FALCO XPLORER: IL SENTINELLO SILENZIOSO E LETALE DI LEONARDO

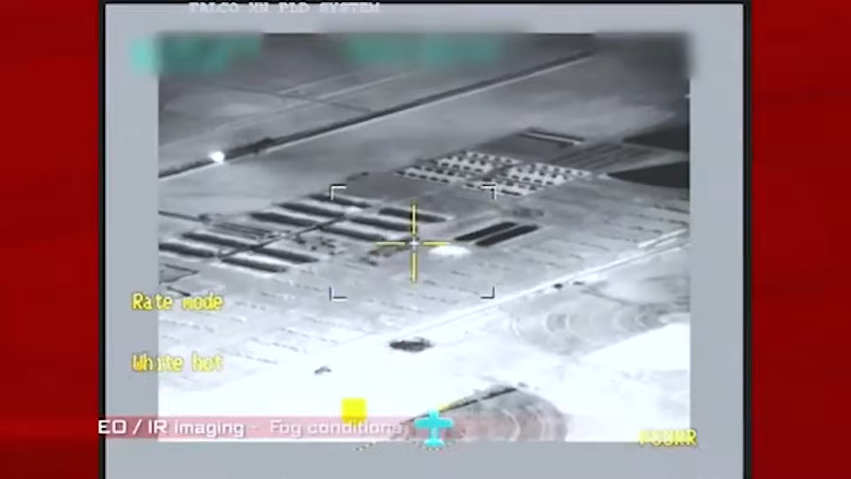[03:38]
permettendo il rilevamento automatico dei bersagli e l'analisi dei dati raccolti.